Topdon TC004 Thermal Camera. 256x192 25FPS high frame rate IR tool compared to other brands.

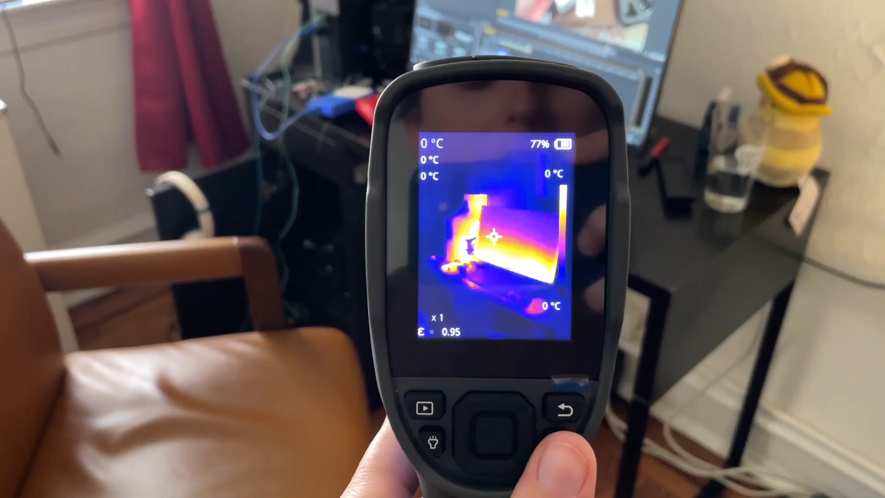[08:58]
On screen: spot 0°C, scale top 0°C, scale bottom 0°C
And there's pretty much started up.
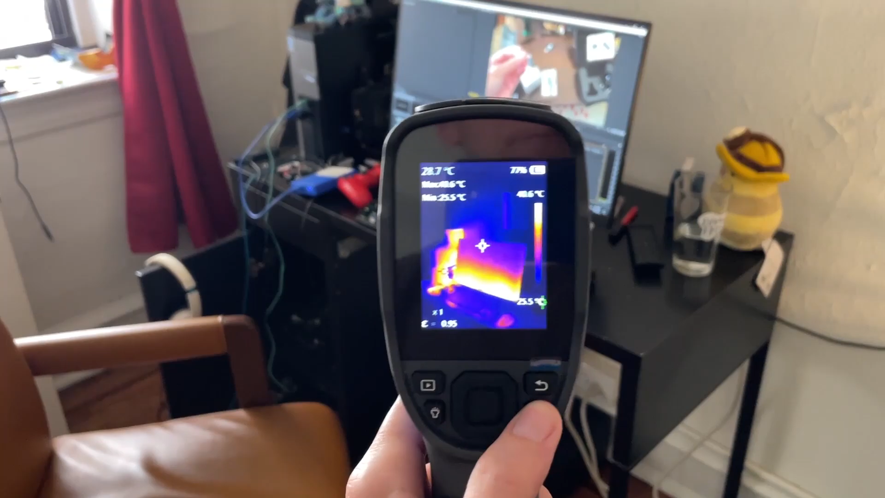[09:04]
Now, once it started up, you can turn it off by hitting the power button.
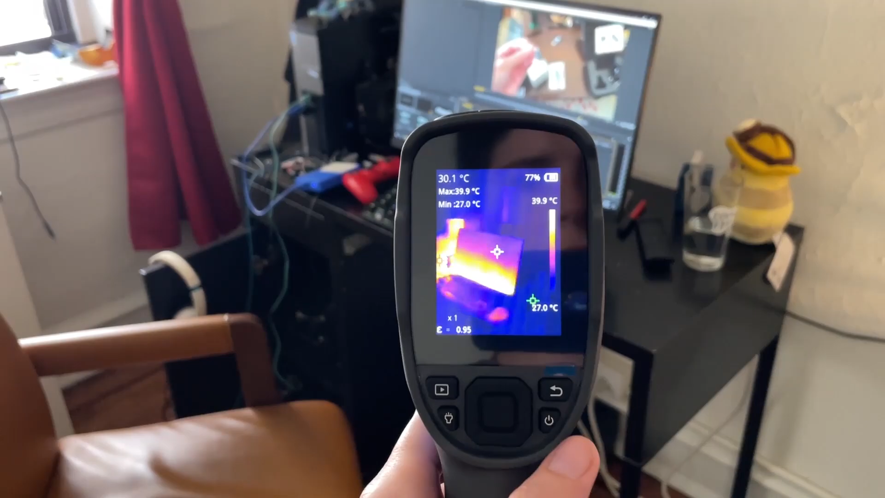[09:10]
On screen: spot 30.1°C, max 39.9°C, min 27.0°C, scale top 39.9°C, scale bottom 27.0°C
And to go through the settings, this button, well, actually you have a flashlight too.
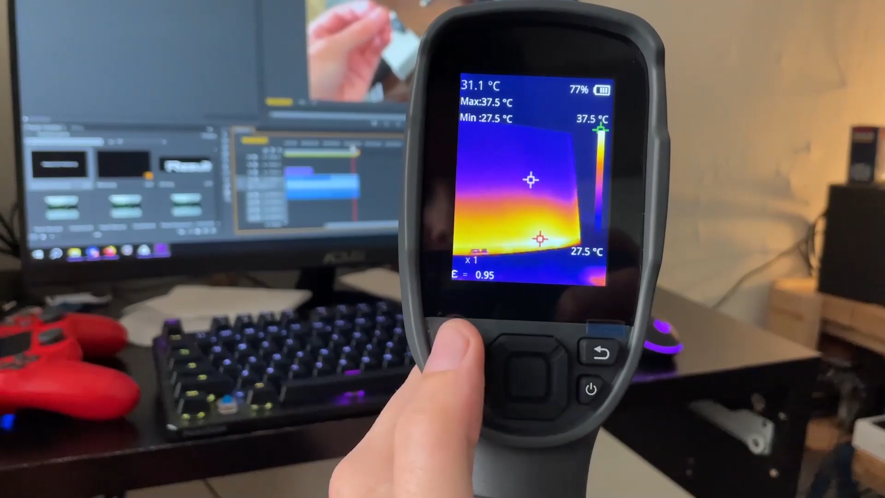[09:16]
On screen: spot 31.1°C, max 37.5°C, min 27.5°C, scale top 37.5°C, scale bottom 27.5°C
I thought that was so cool.
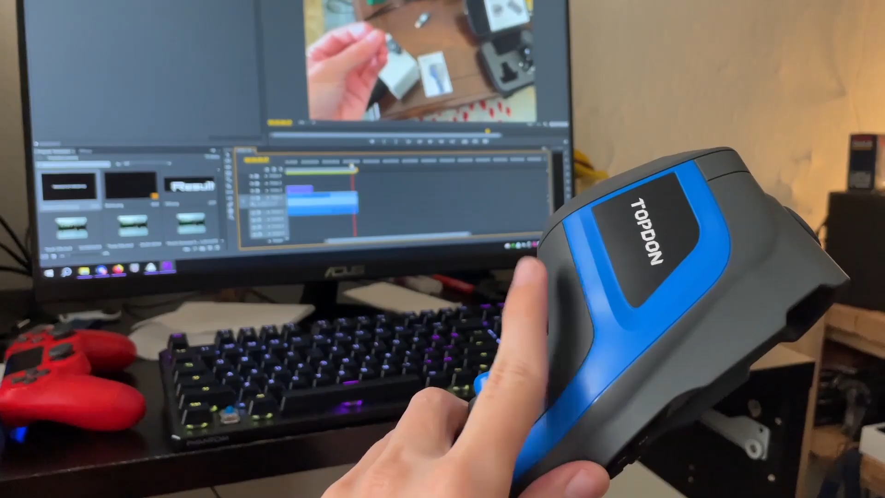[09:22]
Also, there's actually a setting that if you have too high of a temperature or too low of a temperature, you can have it flash the light for an alarm. And also an alarm comes up.
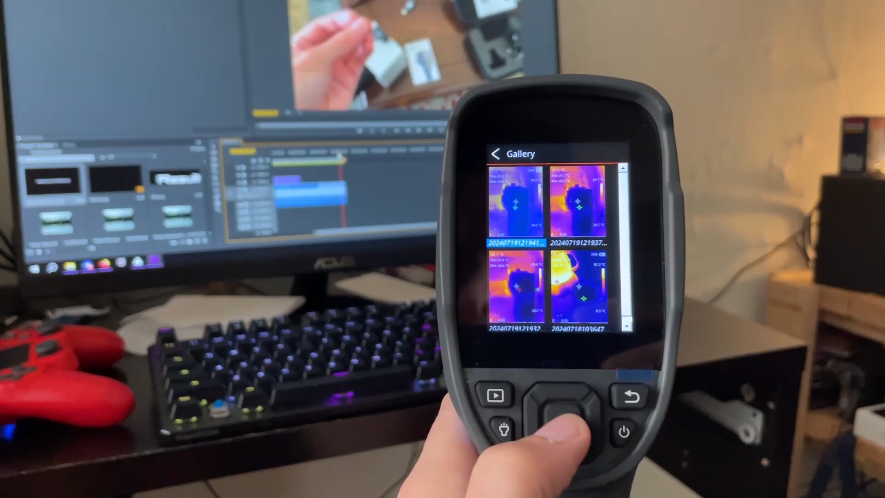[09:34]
Now you can see what videos and pictures were shot.
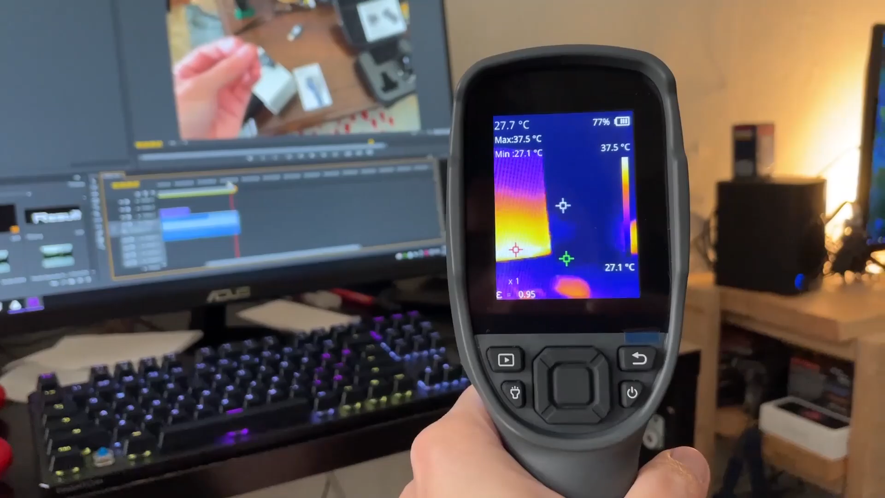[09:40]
On screen: spot 27.7°C, max 37.5°C, scale top 37.5°C, scale bottom 27.1°C
One nice thing is to take a picture. You just pull the shutter.
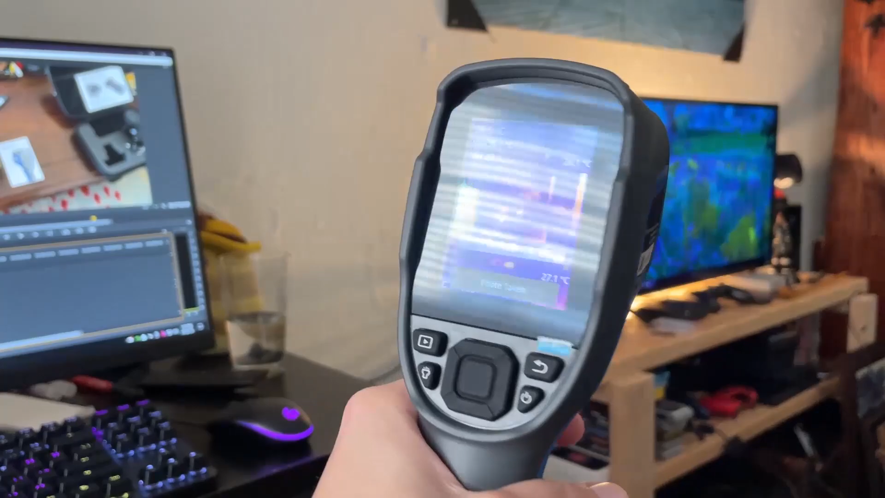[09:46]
Now I've gone in and changed the setting to where it doesn't need to be saved, but then hold it down.
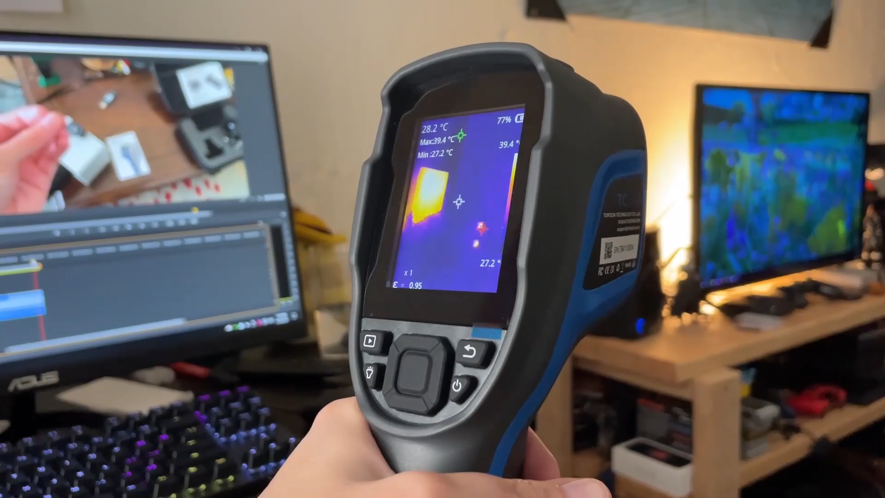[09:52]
On screen: spot 28.2°C, max 39.4°C, min 27.2°C
It starts recording. Tap to stop.
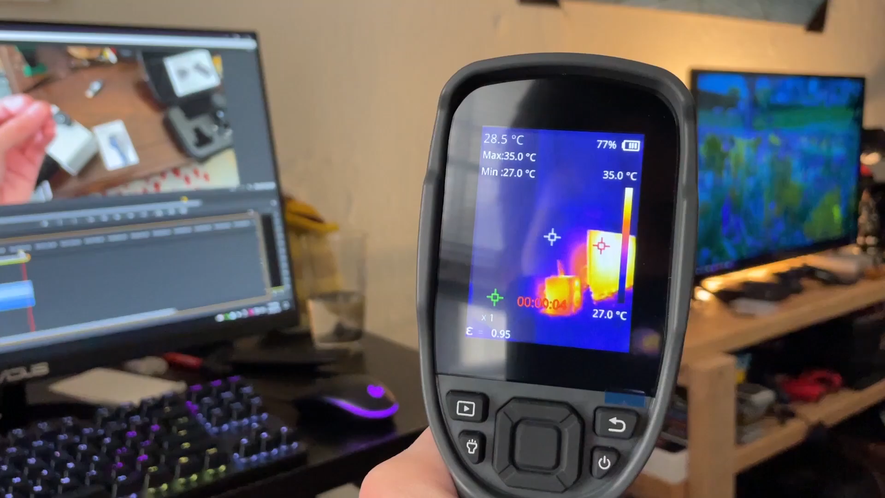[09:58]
On screen: spot 28.5°C, max 35.0°C, min 27.0°C, scale top 35.0°C, scale bottom 27.0°C
And on video, it asks you, do you want to save it? I'm going to say no. But that's nice because it's good to be able to have the option to not save something.
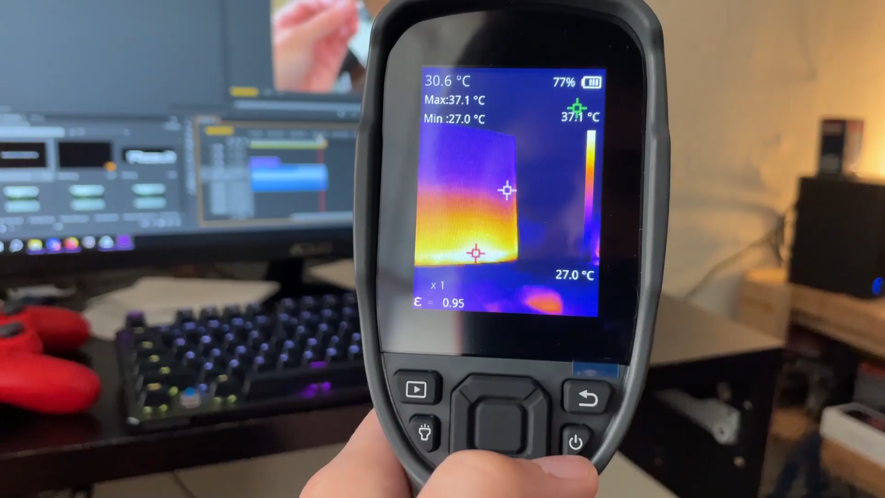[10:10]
On screen: spot 30.6°C, max 37.1°C, min 27.0°C, scale bottom 27.0°C
Then you do have digital zoom, which I will never use.
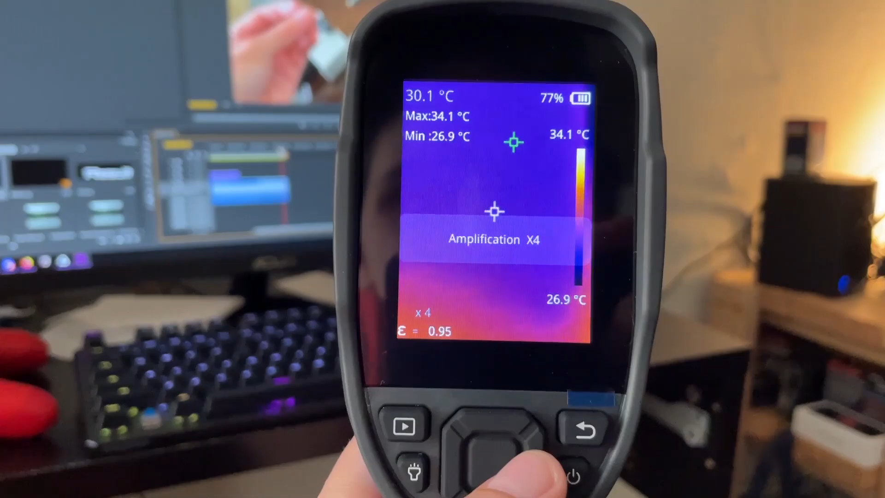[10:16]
On screen: spot 30.1°C, max 34.1°C, min 26.9°C, scale top 34.1°C, scale bottom 26.9°C
I'm never going to use digital zoom on this because it's already low enough. I don't actually, I don't even use it on my HD cameras.
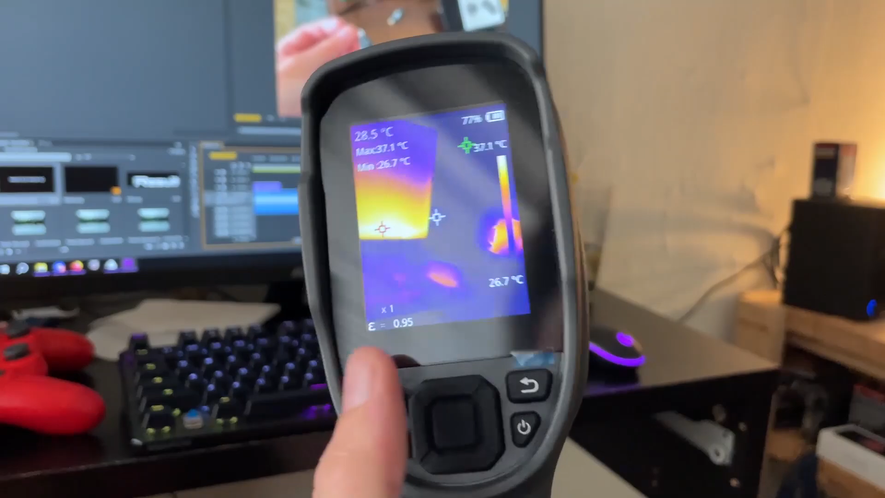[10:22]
On screen: max 37.1°C, min 26.7°C, scale bottom 26.7°C
So what am I talking about? But tapping this bring up measurement options. You can turn on high, medium, low spot. I had that on on most of the video clips.
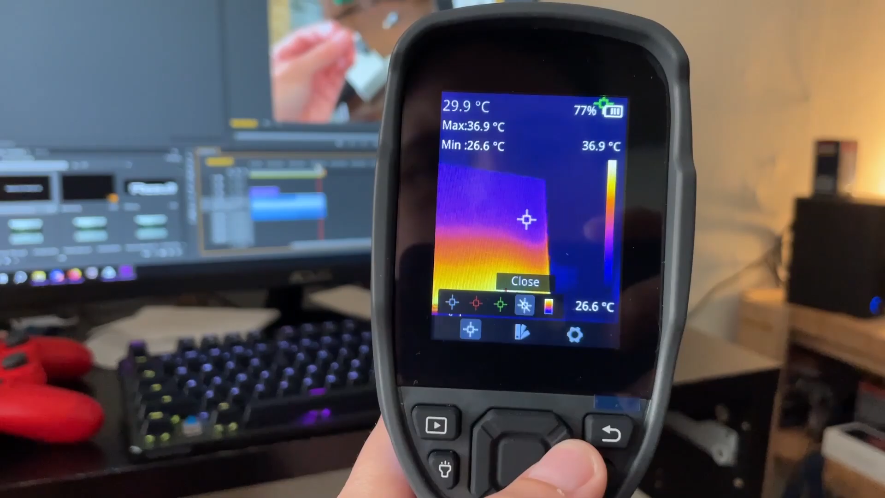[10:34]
On screen: spot 29.9°C, max 36.9°C, min 26.6°C, scale top 36.9°C, scale bottom 26.6°C
You can also change. Oh, whoops, isotherm.
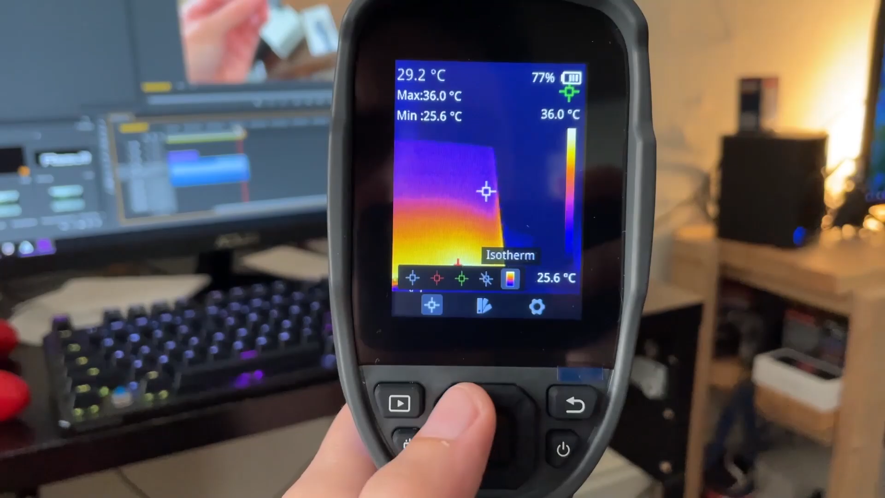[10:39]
On screen: spot 29.2°C, max 36.0°C, min 25.6°C, scale top 36.0°C, scale bottom 25.6°C
I forgot that's isotherm. I think that's, I actually can't recall what that is. I'll have to look it up. Right, there's the palette. So you can have white hot, black hot,
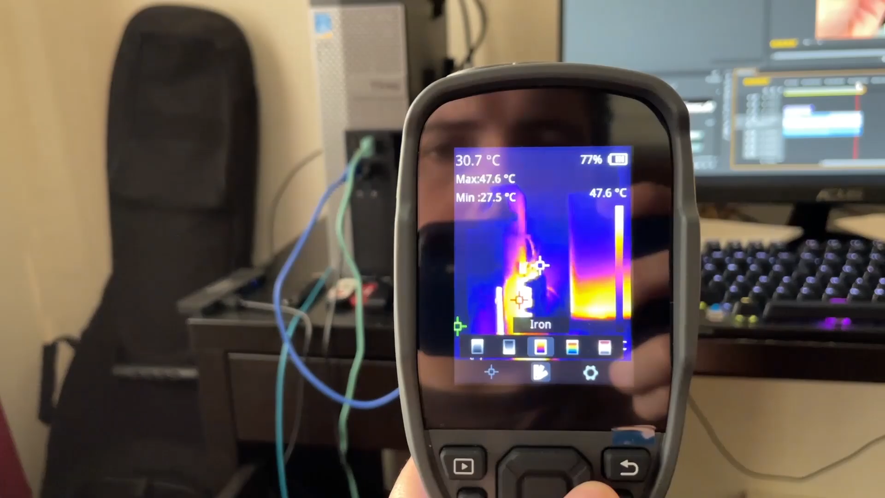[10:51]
On screen: spot 30.7°C, max 47.6°C, min 27.5°C, scale top 47.6°C
iron, which has become the default for the decades.
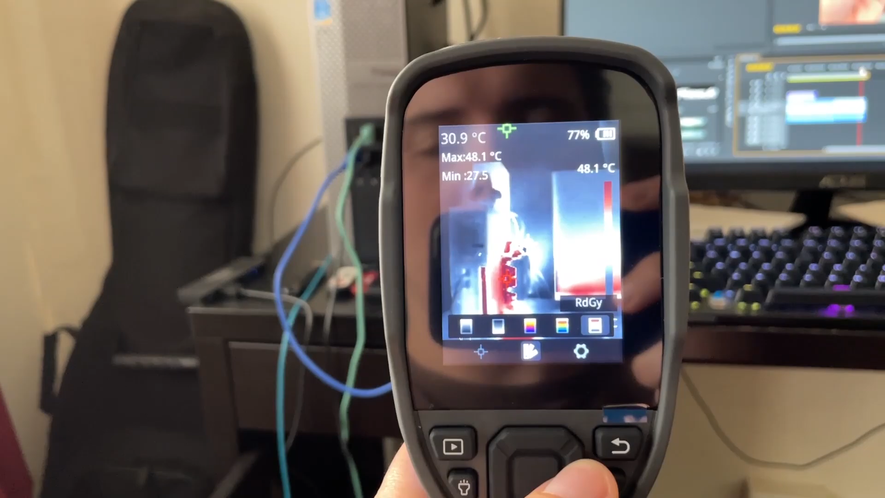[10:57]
On screen: spot 30.9°C, max 48.1°C, scale top 48.1°C
Rainbow, RD, a red, oh yeah, oh, red gray. That's what it means. But to be honest, iron is good.
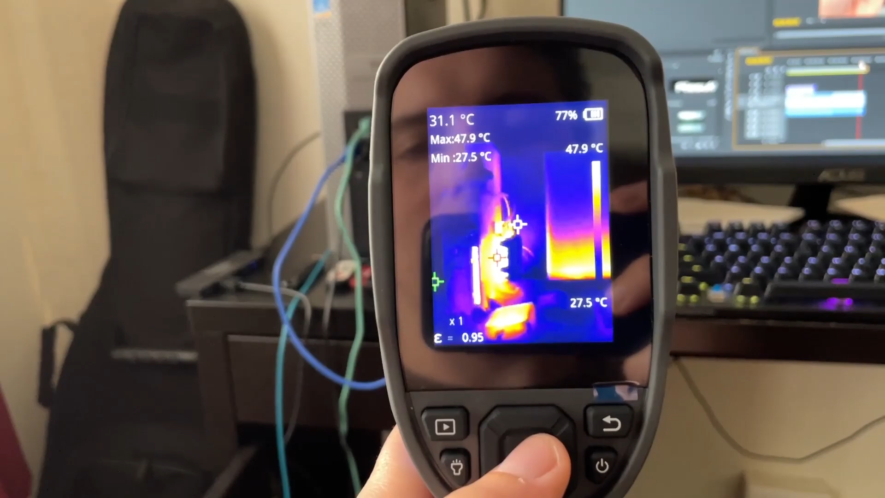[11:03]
On screen: spot 31.1°C, max 47.9°C, min 27.5°C, scale top 47.9°C, scale bottom 27.5°C
Then in the settings, you have measure parameter. That's the emissivity and such.